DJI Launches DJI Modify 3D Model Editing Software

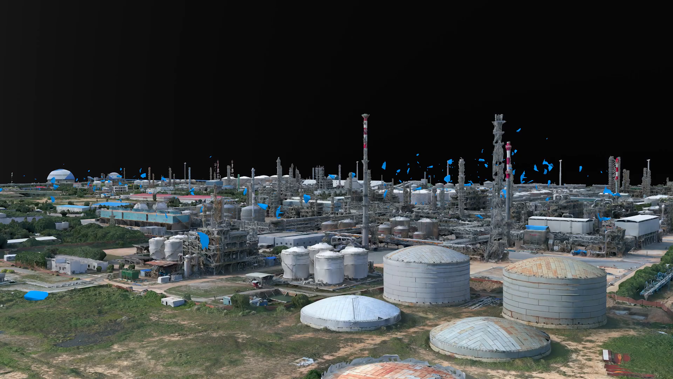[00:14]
However, model issues often arise during editing, such as floating parts and vehicle flattening,
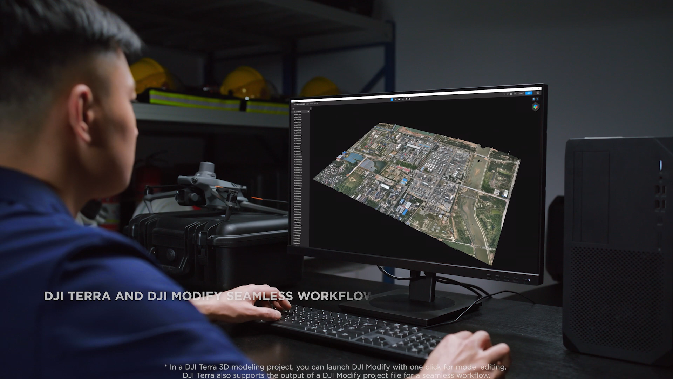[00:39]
Designed to enhance user experience, DJI Modify enables a one-click import of a 3D model from DJI Terra,
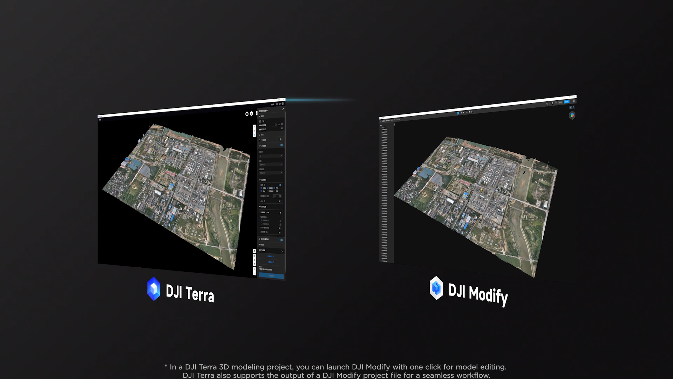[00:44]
ensuring a smooth interplay between both software tools.
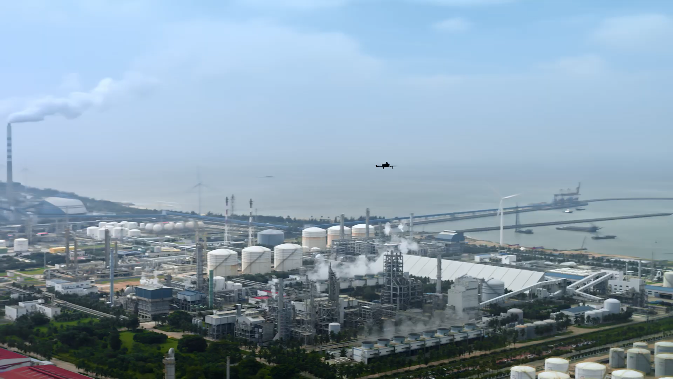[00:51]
During data collection, inclement conditions can cause floating parts in the model.
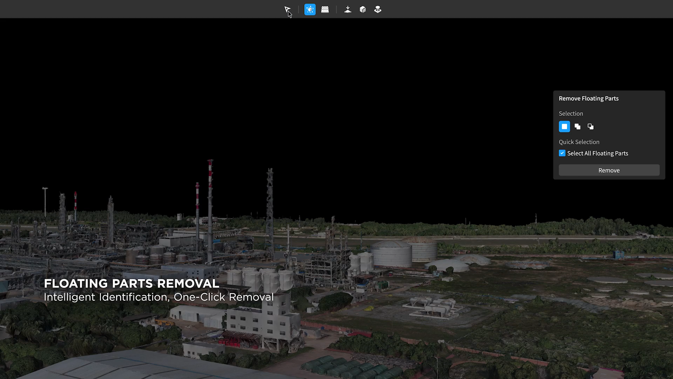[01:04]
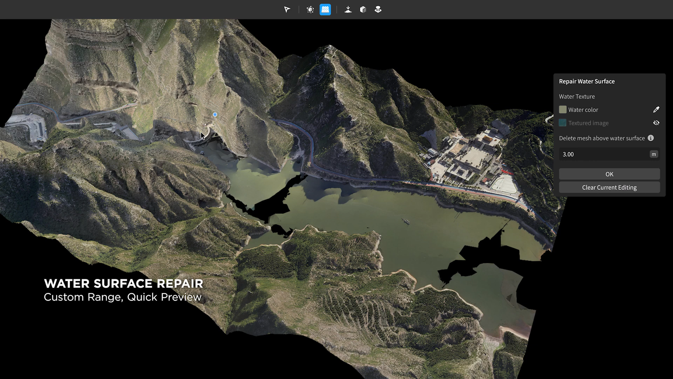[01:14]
Modify provides instant previews for user control and process monitoring.
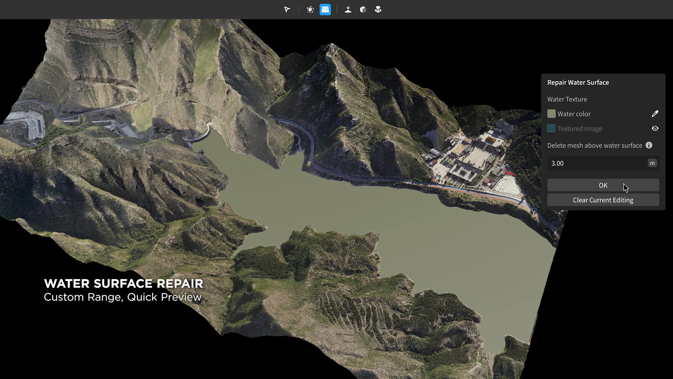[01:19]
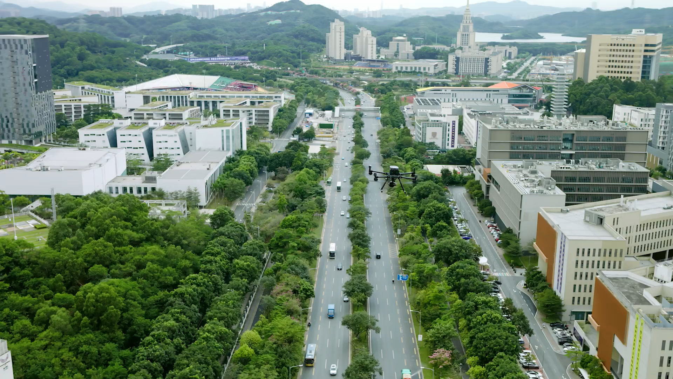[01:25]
DJI's intelligent algorithms make intricate model
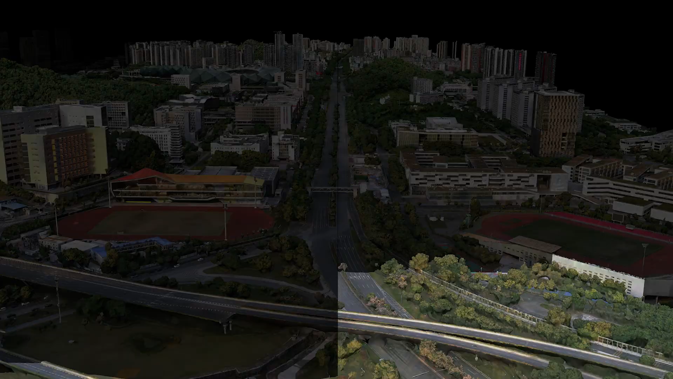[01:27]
editing significantly more efficient when editing cityscape models.
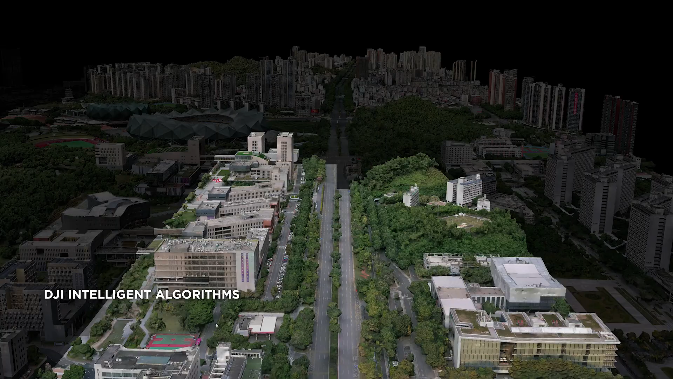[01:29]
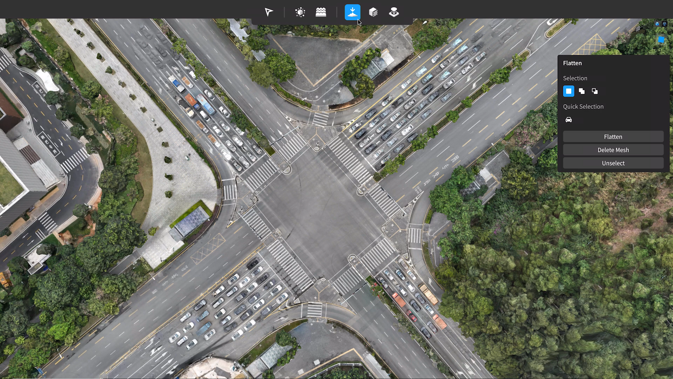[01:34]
With DJI Modify, even hundreds of cars per square kilometer can be identified and flattened with two simple clicks.
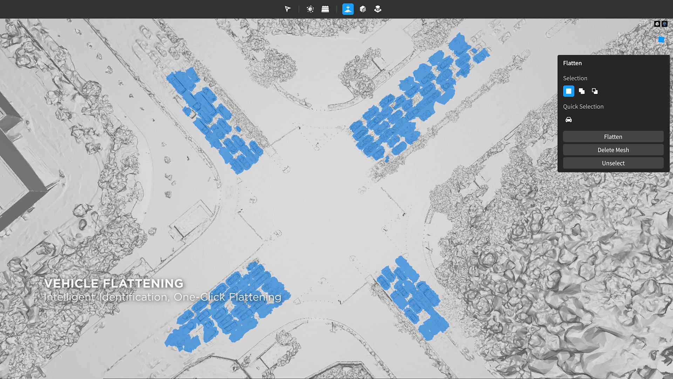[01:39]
It also supports manual region selection and flattening.
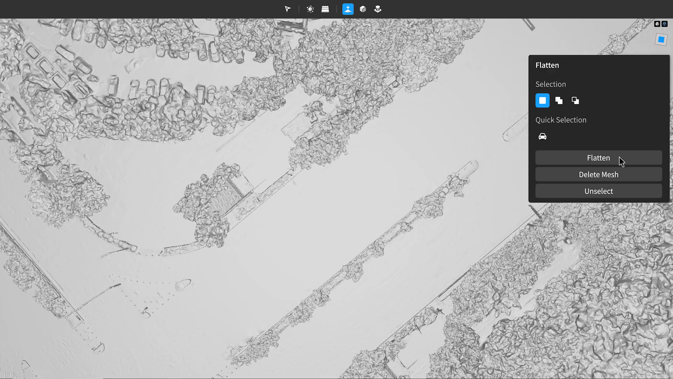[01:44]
After the cars have been flattened into the surface texture, simply select a flattened region and the software can automatically repair the texture.
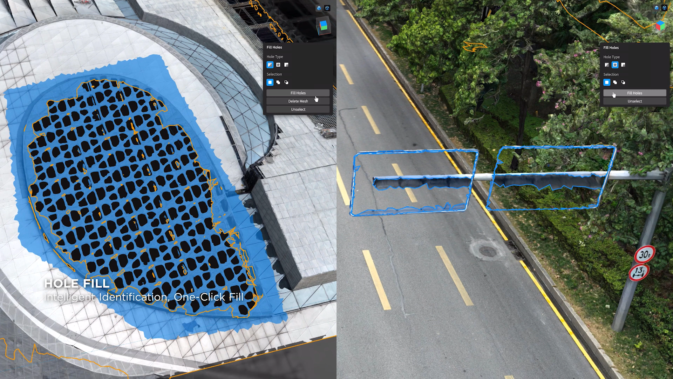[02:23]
DJI Modify identifies and accomplishes swift batch repairs automatically.